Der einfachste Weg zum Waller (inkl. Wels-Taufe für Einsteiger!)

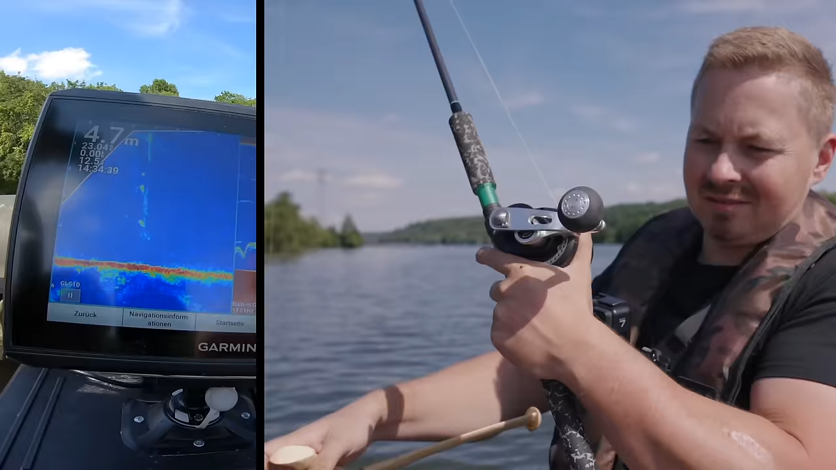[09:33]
On screen: depth 4.7 m
Jawohl, da ist er. Da ist er. Kurz gebissen und dann nochmal nachgefasst.
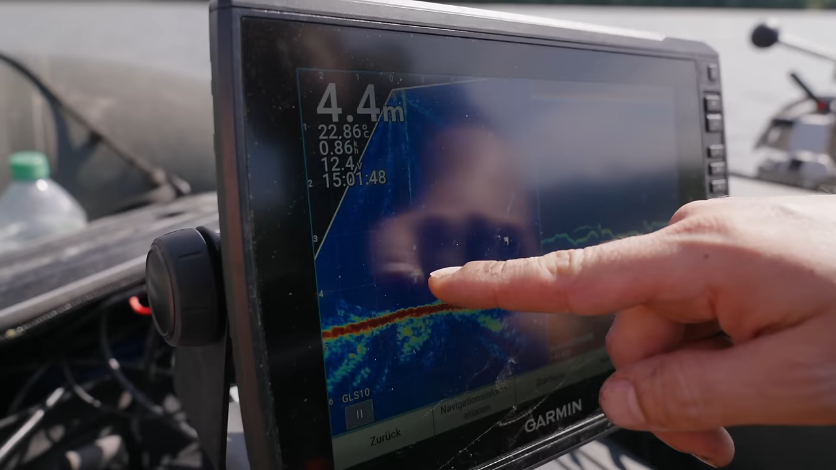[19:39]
On screen: depth 4.4 m
Das runde, rötliche, das ist der Teaser und unten drunter hängt das Wurmbündel. Und jetzt hier kommt so ein kleiner Fisch hoch, ja. Das sind auch nicht immer Waller, das sind manchmal auch Brassen oder Barsche oder auch mal ein Hecht.
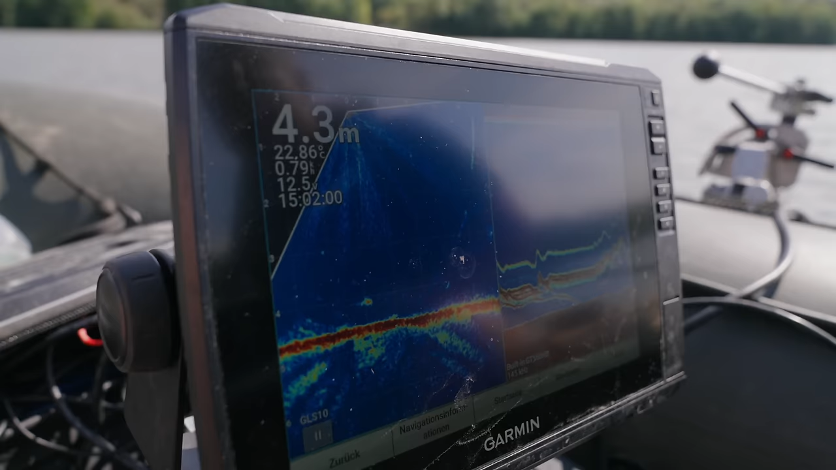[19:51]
On screen: depth 4.3 m
Das ziehe ich manchmal auch einfach weg. Und ich bleibe eigentlich, wenn ich jetzt nicht viel Aktivität auf dem Echo ausmachen kann, bleibe ich grundnah, weil ich einfach versuchen will, dass die Waller sich vom Grund heben. Manchmal so zupfen, dann mal ruhig halten, dann wieder zupfen, einfach gucken, auf was sie stehen. Und zwischendurch klopfen. Ja, zieh ich weg, ist ein kleinerer, der klaut mir nur unnötig die Würmer.
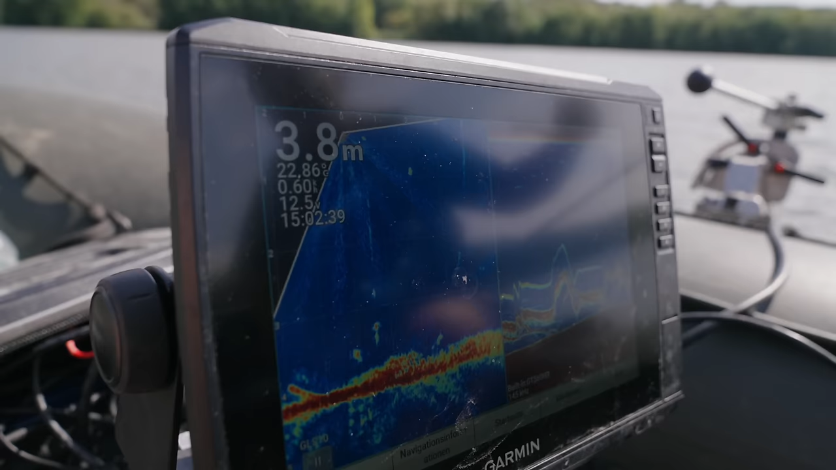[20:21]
On screen: depth 3.8 m
Ja, man sieht es ja hier, was auf einem normalen Echolot abgeht. Kannst du vielleicht auch mal filmen, Thomas, das ist die Linie hier.
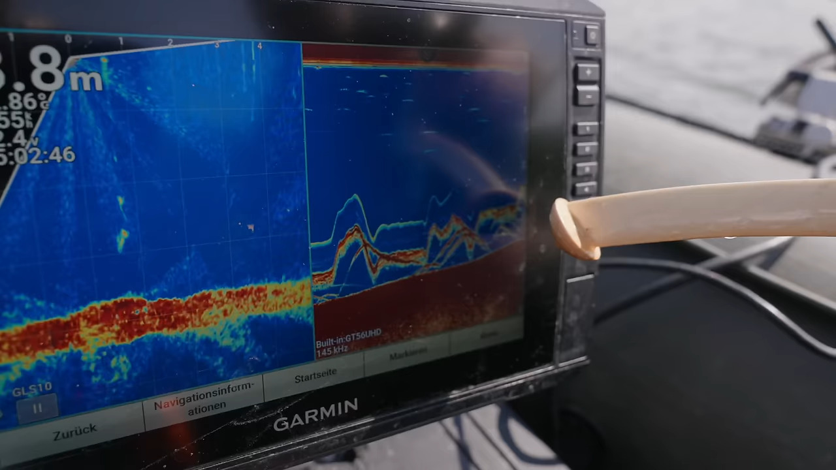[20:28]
Na, wenn ich jetzt hochziehe, geht die Linie hoch, wenn ich ablasse, geht sie runter.
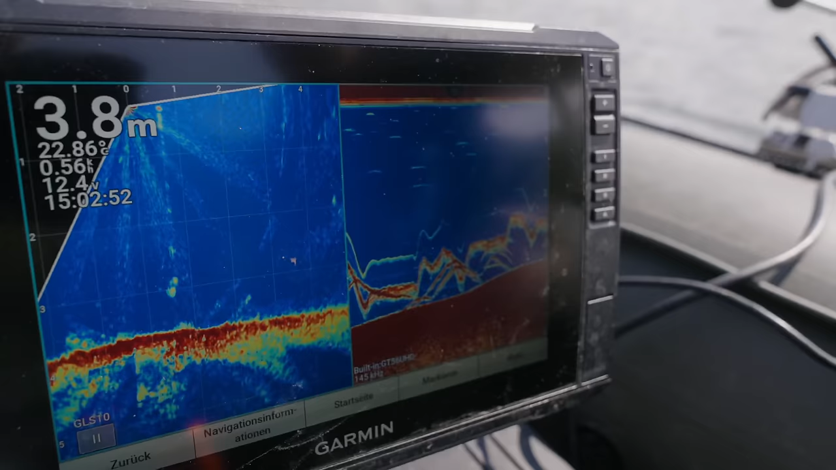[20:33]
On screen: depth 3.8 m
Und das Schöne ist, man hat da einen Kegel und man sieht halt einfach viel, viel mehr als mit dem LiveScope. Weil mit dem LiveScope schneide ich so eine Scheibe, aber da kann ich mir halt die Umgebung angucken. Ne? Ich habe das jetzt auf 5 Meter eingestellt und dann kann ich schön auch gucken, was rechts, links los ist.
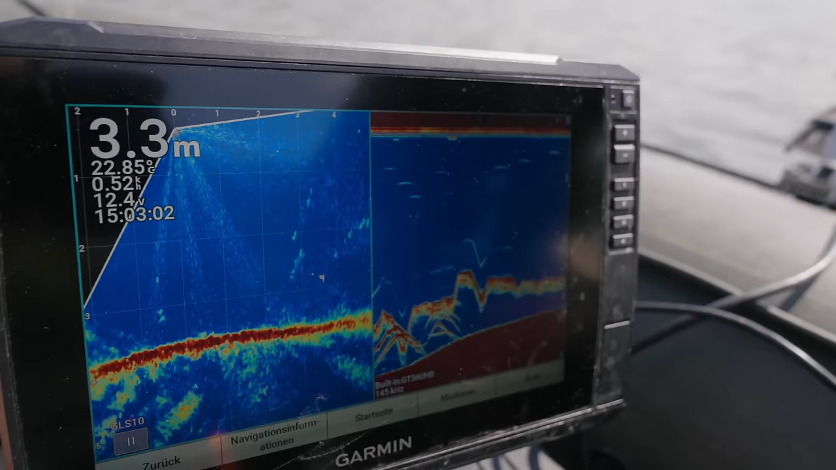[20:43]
On screen: depth 3.3 m
Da sieht man manchmal halt auch, wie die Waller sich bewegen. Eigentlich schon eine coole Kombination, diese Einstellung. Und ihr könnt halt auch immer sehen, wie würde es beim normalen Echolot aussehen.
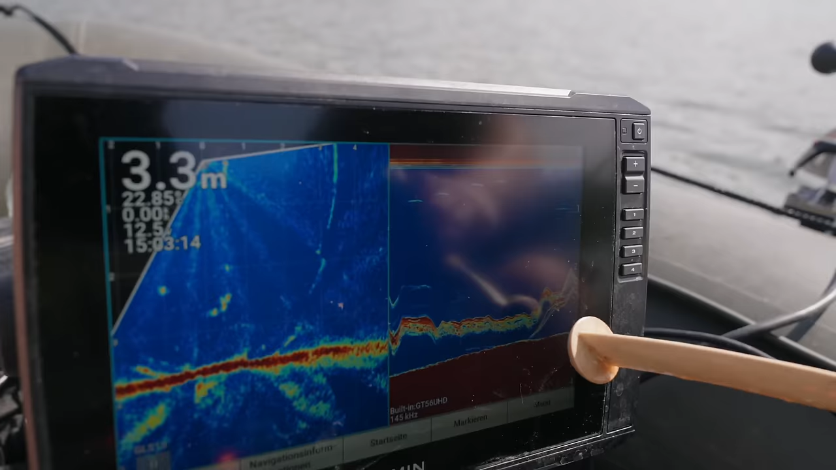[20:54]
On screen: depth 3.3 m
Da sieht man mal kleine Fische, wo hochkommen. Na, da denkt man, oh, den will ich vielleicht fangen, aber im LiveScope sieht man dann, nee, der lohnt sich ja gar nicht zu fangen.
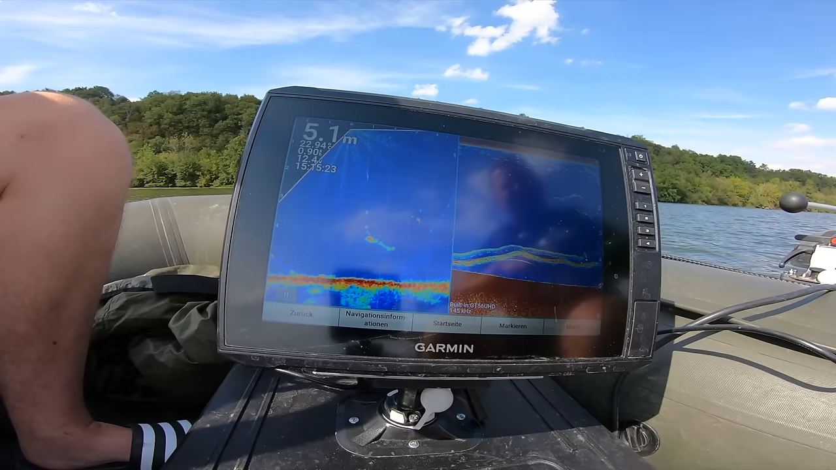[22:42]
On screen: depth 5.1 m
Will er mehr Abstand? Warum nimmt er nicht? Bisschen zucken. Bisschen zockeln. Warum nimmt er nicht? Das gibt's doch nicht. 1,30 Meter, schätze ich mal. Ein bisschen drüber sein. Er bleibt die ganze Zeit dran. Geht komplett mit. Aber er nimmt ihn nicht.
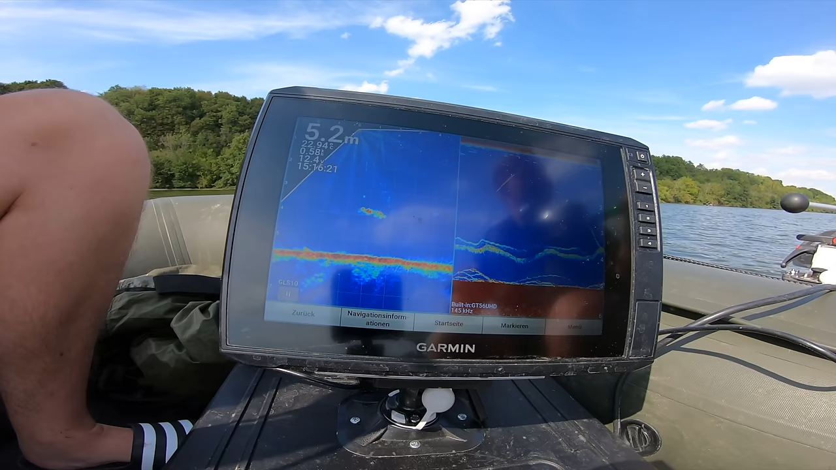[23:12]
On screen: depth 5.2 m
Kurz mal gezogen. Einmal angeschlagen. Nimmt dann jetzt. Ganz sachte dran gewesen.
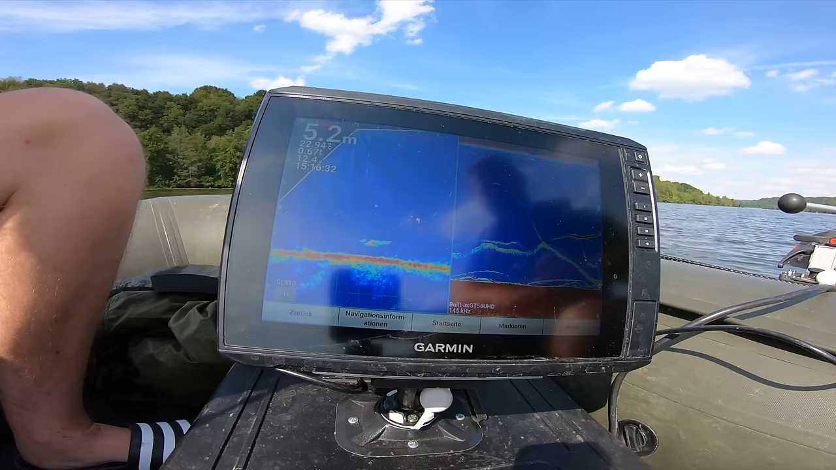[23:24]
On screen: depth 5.2 m
Ist immer noch da. Ist immer noch da. Das sind Bisse wie beim Stippen. Ja? Vom Fisch weit über einen Meter. Ist halt die Frage, ist der Wurm verheddert? Das hat er nochmal genommen. Jetzt geht er weg. Jetzt geht er weg.